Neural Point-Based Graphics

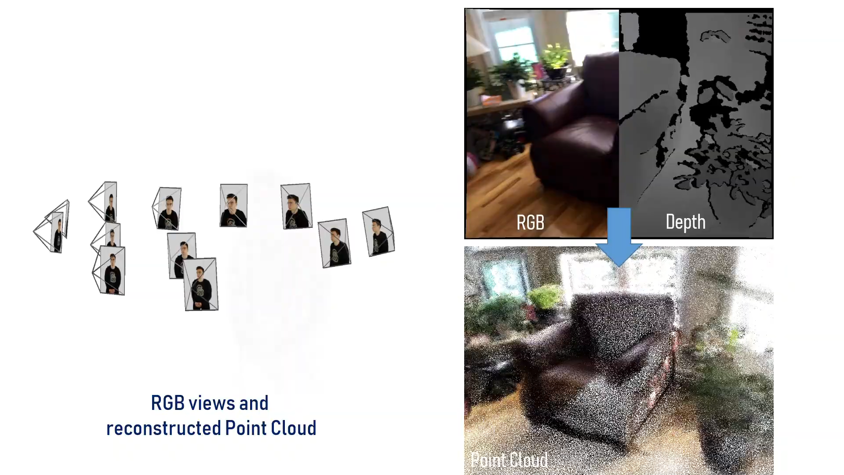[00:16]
Such point clouds can be obtained by stereo matching registered RGB image sets.
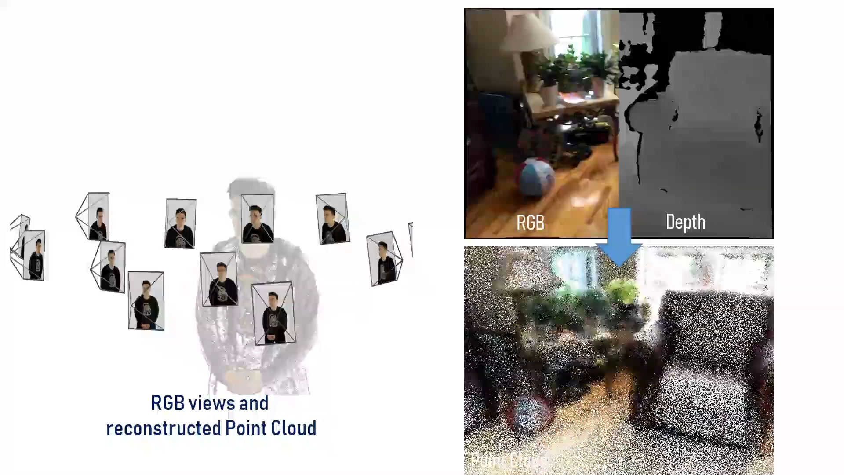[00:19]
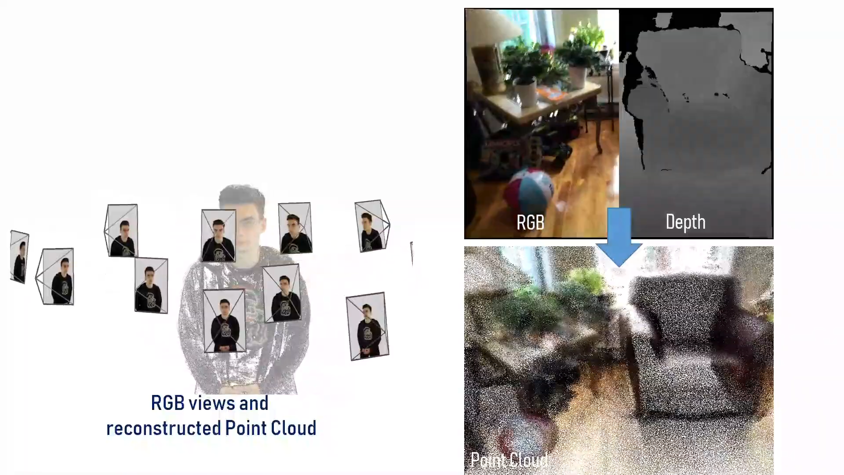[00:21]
Alternatively, they can be obtained by fusing depth maps from registered RGB videos.
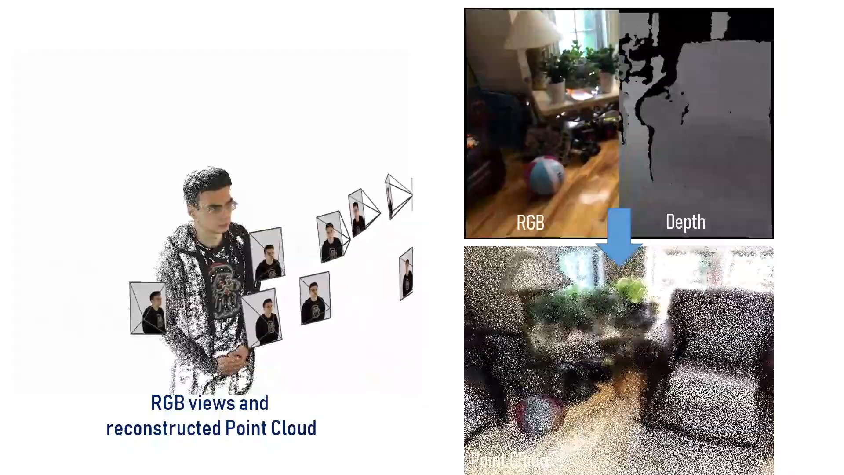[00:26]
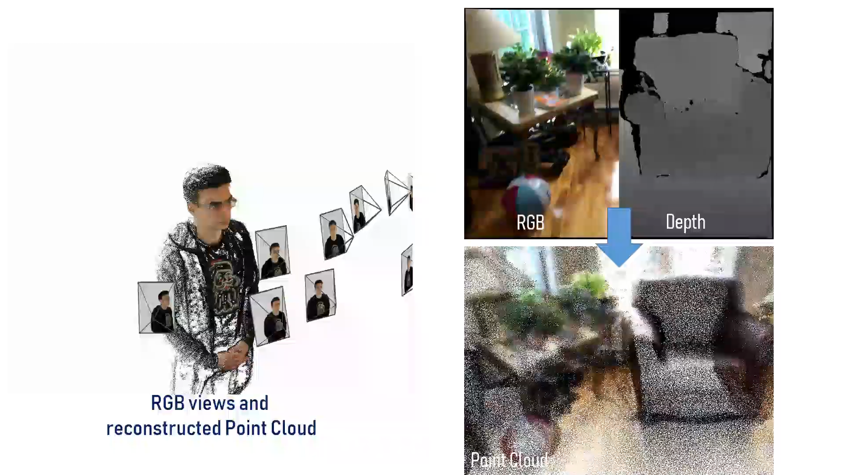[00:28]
Even with a noisy and incomplete underlying point cloud,
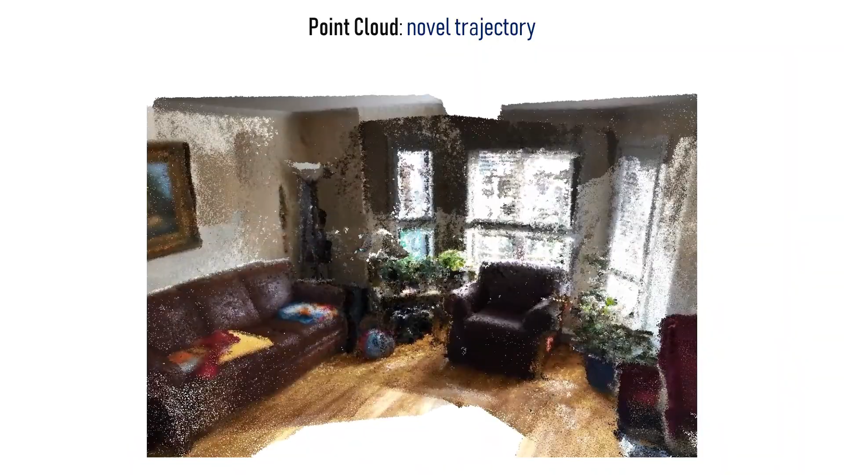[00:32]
our approach can generate complete and realistic views for novel viewpoints.
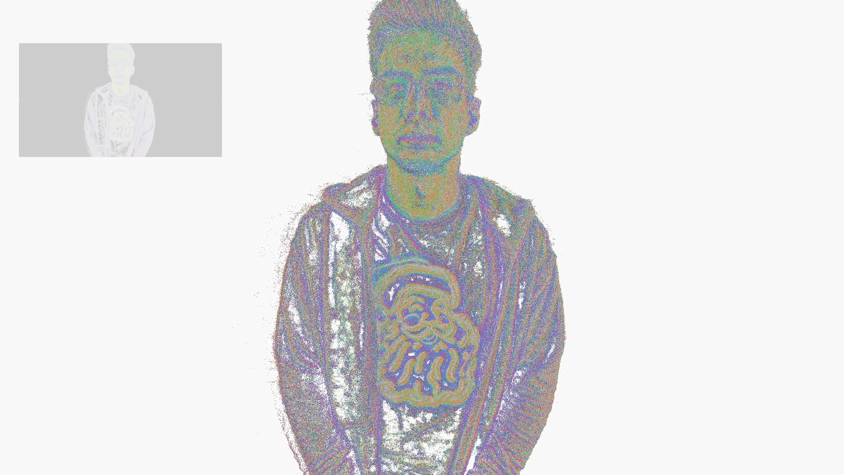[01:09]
To render a new view, we project points onto the novel view at several resolutions, using descriptor values as pseudo-color.